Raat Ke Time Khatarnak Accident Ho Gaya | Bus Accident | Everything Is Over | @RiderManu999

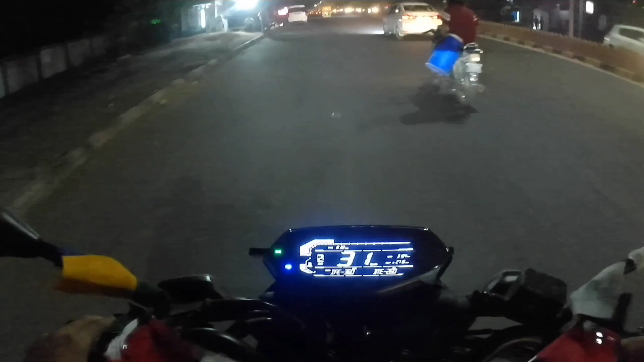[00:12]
कि कि कि कि कि भाई रॉंग साइट से कहा रहे है वो भी आई बीम करके
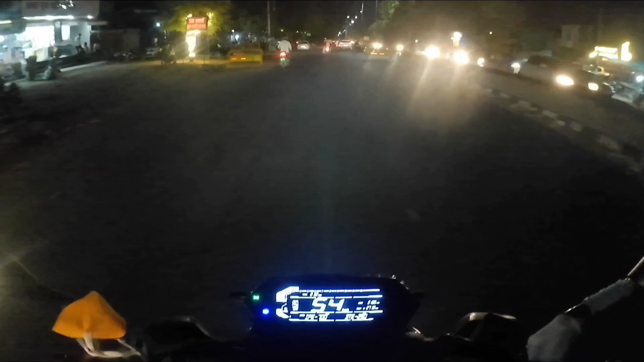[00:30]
कि कि कि नाइट में बाइक चलाना बहुत मतलब
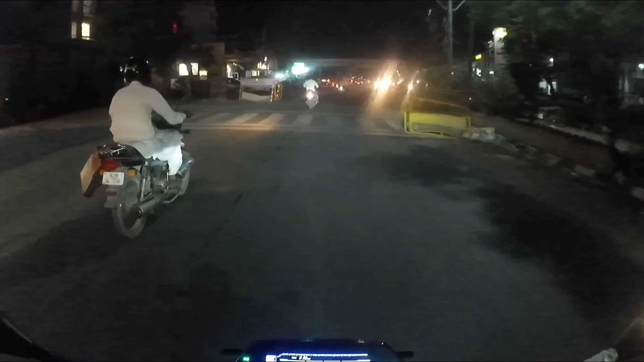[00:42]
देख चलोगा इस आज कहें अब सिटी से बाहर कि यहां से सिटी कंफं मतलब कुर्य हो जाती है अब यह बाइपास है यहां से अपना बाइपास ही अपन यहीं से निकलेंगे
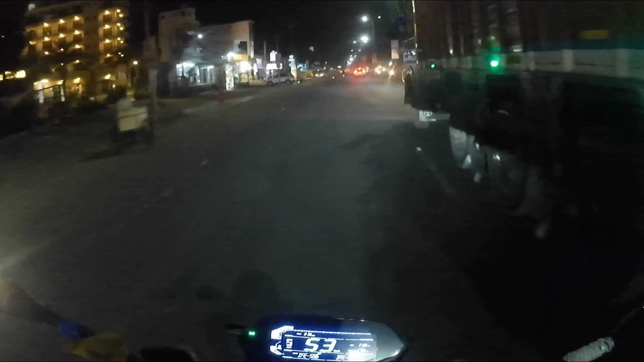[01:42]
ट्रक वाले बदाने यहां नश्य में चलता है पूरा देन पूरी रात मेरे असा ही लग रहे है हाई राइग लोज पेनने थे पूरा थाइम तो कहीं पे भी पेनने नहीं
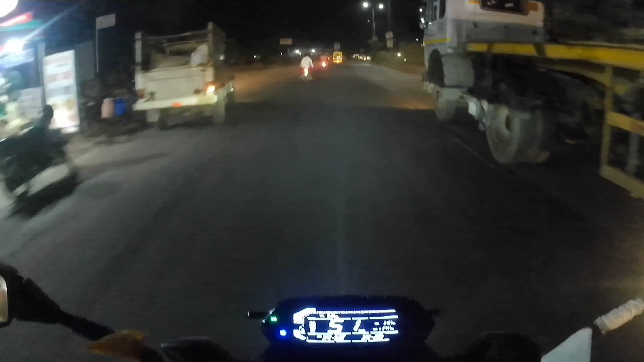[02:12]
अब यह रोड थोड़ी खरा दे अब आगे सही है जाएगी
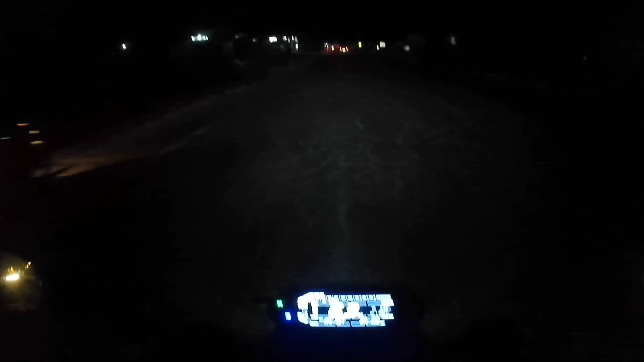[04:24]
अब आगे काम अपना प्रोजेक्टर करेगा ये लेजिए हाई बीम में क्या घंसब यार वाव
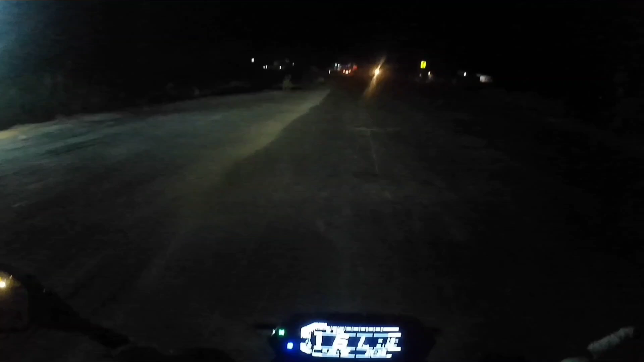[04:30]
अब दो विजीबलीटी भी अच्छे हो गई है
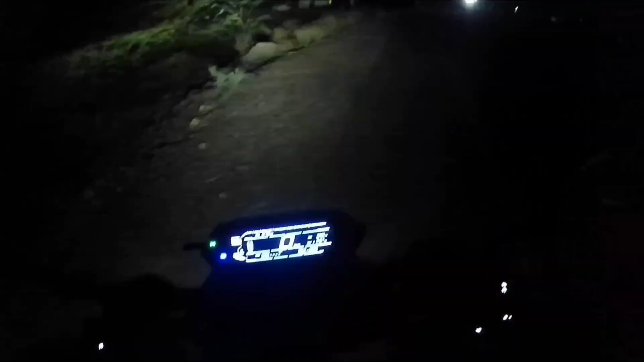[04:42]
कि अब भाई एक्सिडेंट हो चुका है आपे
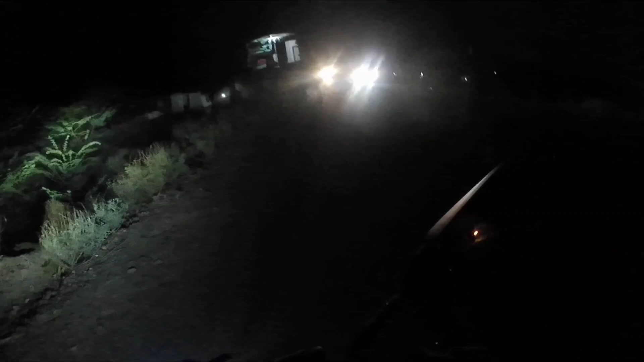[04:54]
कि अब भाई एक्सिडेंट हो गया है बसका यहाँ पर बहुत तगड़ी भीड़ हो रखिये यह एंबुलेंस आ गई यह देखिए
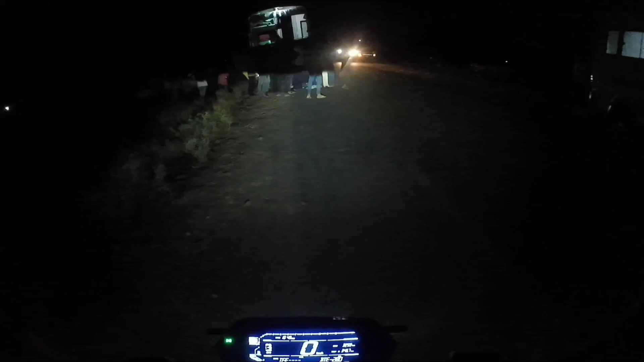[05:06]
यह देखिए भाई एक्सिडेंट हो गया है बसका बहुत तगड़ा एक्सिडेंट हो रखा है
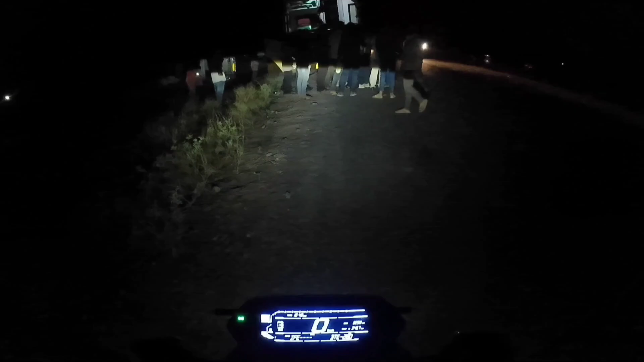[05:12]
भाई वह देखो वाँ पर गाड़ी दूर जाकर गिरिये बहुत
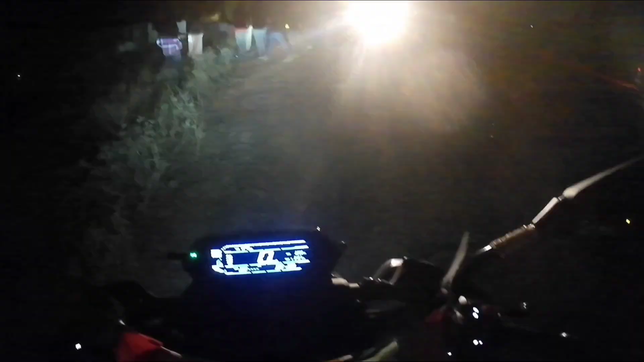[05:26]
खतरना का एक्सिडेंट हो गया यहाँ पर देखते हैं चलो